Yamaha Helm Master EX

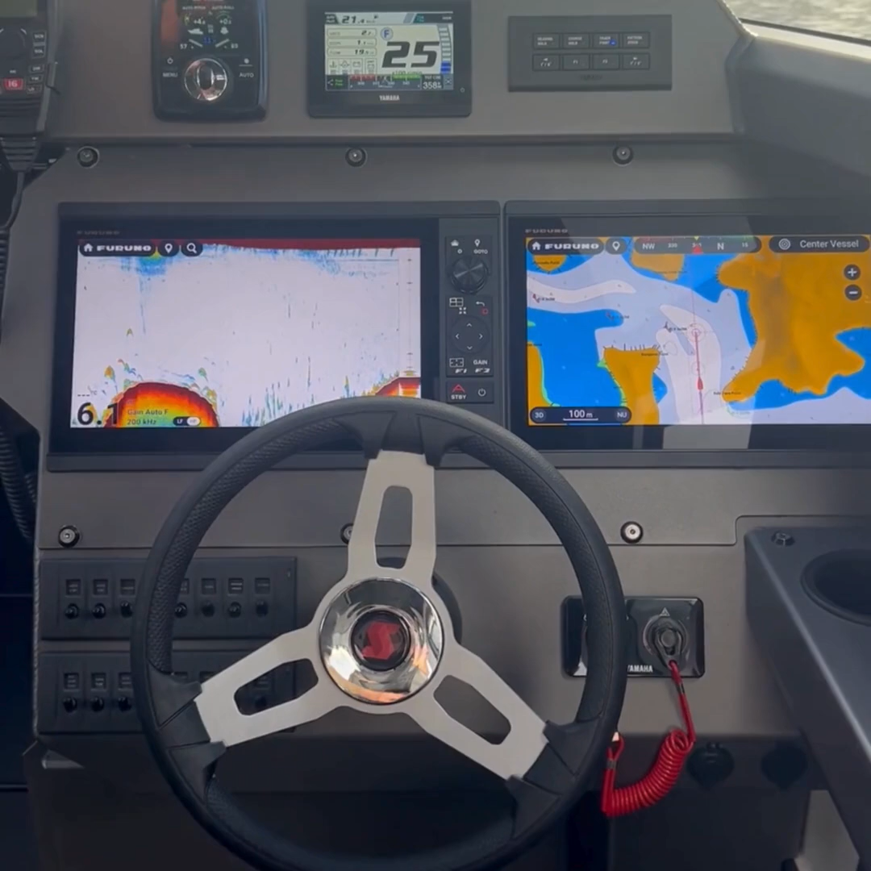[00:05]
Hey guys, so we're just commissioning the Autopilot as this has got the full Helm Master fit out.
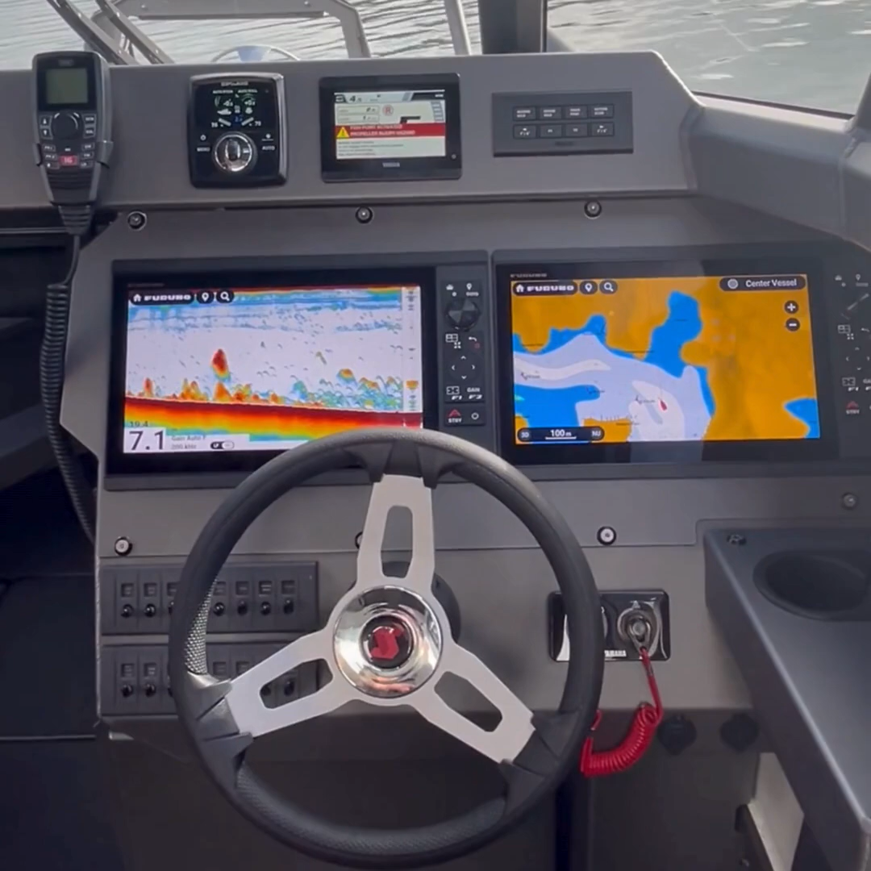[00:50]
And it prompts you to put it into neutral and it automatically goes into Fish Point.